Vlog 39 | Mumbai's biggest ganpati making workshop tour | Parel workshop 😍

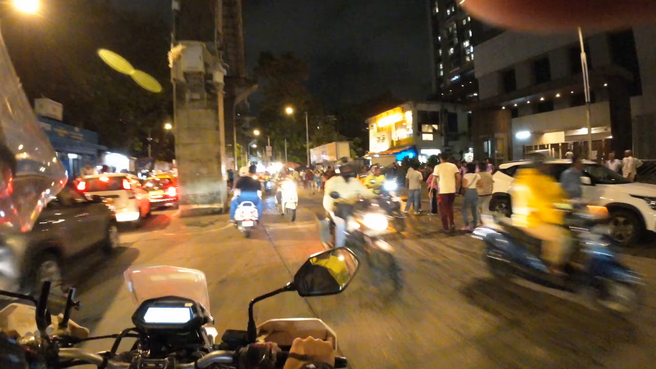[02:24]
अभी लालबाग में एंट्री किया है अपन लोग ने और गणपति दिखा है सामने, अभी ट्रैफिक ही ट्रैफिक दिखेगा और गणपति भी दिखेंगे।